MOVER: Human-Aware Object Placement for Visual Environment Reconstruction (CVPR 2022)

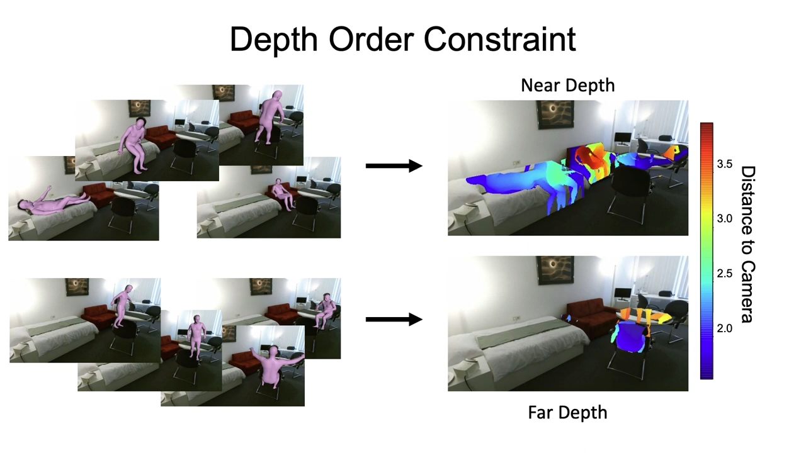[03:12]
while all behind bodies provide the far-depth range.
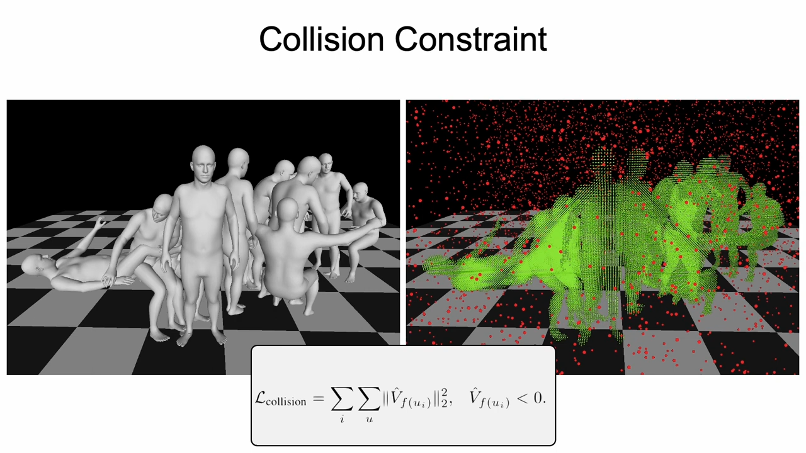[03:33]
of all reconstructed bodies to penalize all inter-penetrating vertices of objects and bodies. Third, contact constraint.